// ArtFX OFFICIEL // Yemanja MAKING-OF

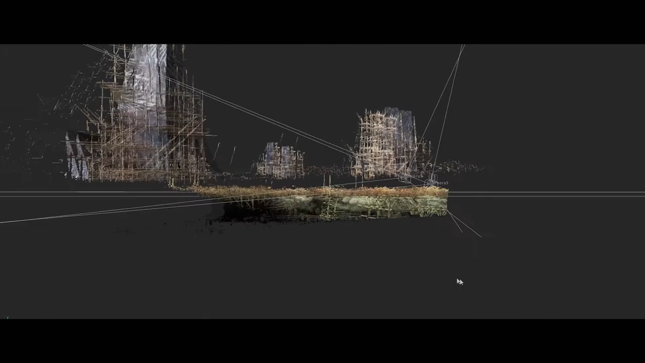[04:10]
I began by recreating the 3D environment in Nuke using the